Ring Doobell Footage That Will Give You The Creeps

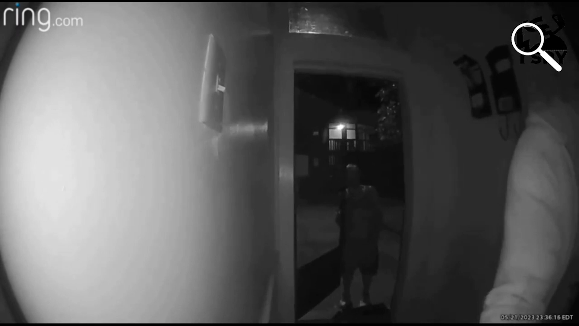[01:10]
While one of them stands outside, keeping watch to see if anyone is watching, the other one makes repeated attempts to open the door.
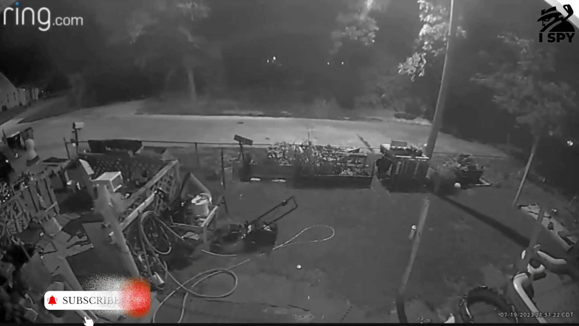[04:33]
a man is captured as he makes a hasty escape from a residence environment. His hurried actions leave us with questions about his motives and the circumstances that led to his departure.
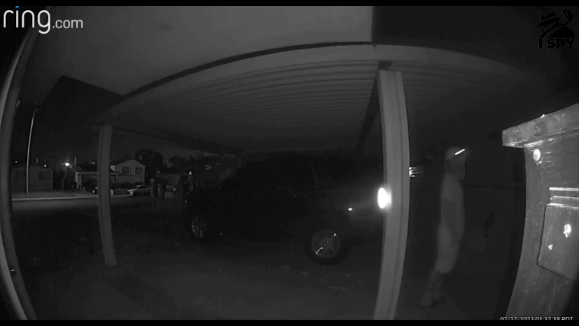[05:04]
In this mysterious nighttime ring doorbell footage, a man is captured as he accesses someone's premises. His movements take him from one point to another as he surveys and searches for valuables, his intent shrouded in the darkness of the night.
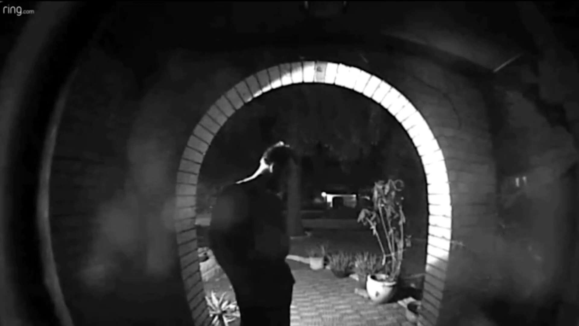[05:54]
exhibiting suspicious behavior and displaying strange attitudes. His actions raise concerns, leaving us with questions about his presence and intentions.
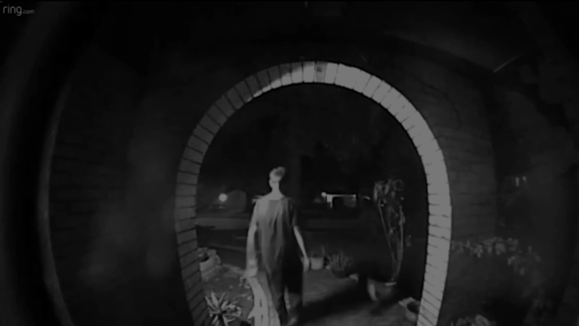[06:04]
If you'd like to leave a message, you can do it now.
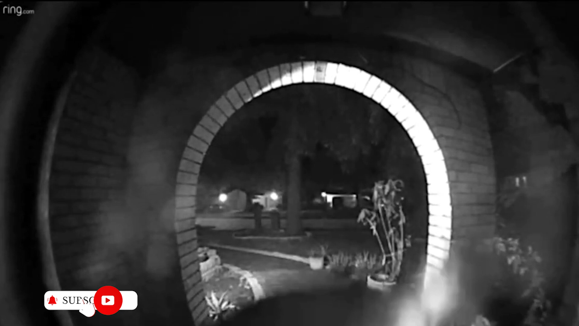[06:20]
In this thought-provoking ring doorbell footage, a man is captured as he surveys a house, moving from one spot to another.
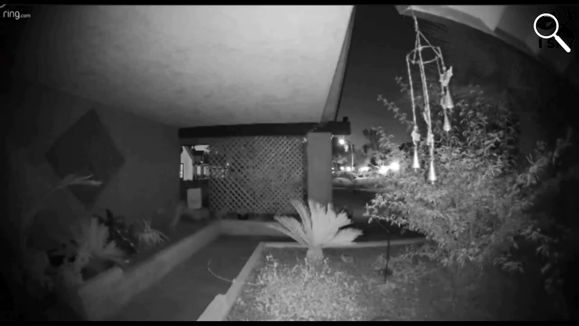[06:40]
His purposeful movements leave us with questions about his intentions and the reasons behind his observations.
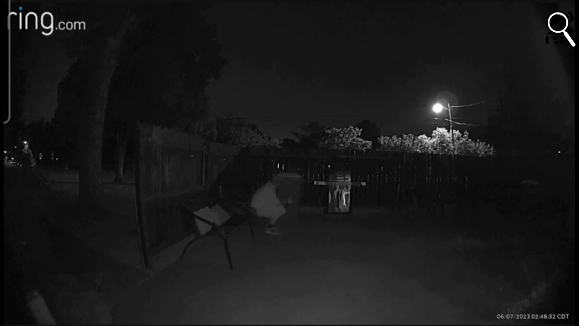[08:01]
His actions take an unexpected turn. His actions take an unexpected turn as he decides to sit down without an invitation from the owner, leaving us with questions about his motives.